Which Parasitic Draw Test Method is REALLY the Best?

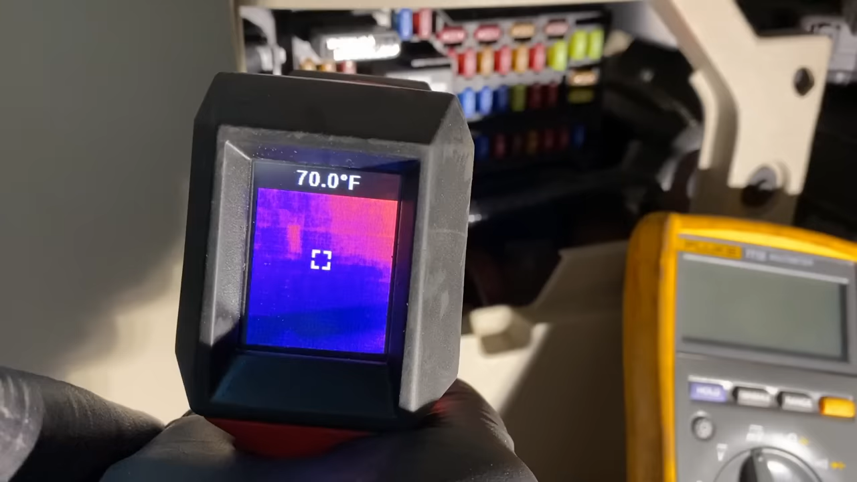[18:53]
On screen: spot 70.0°F
You can kind of scan the circuit board on here and see if any of the fuses are warmer than the rest. You can see it right there right by the square that's our fuse. That's a relay next to it that's warm probably for the wiper motor. You see right there?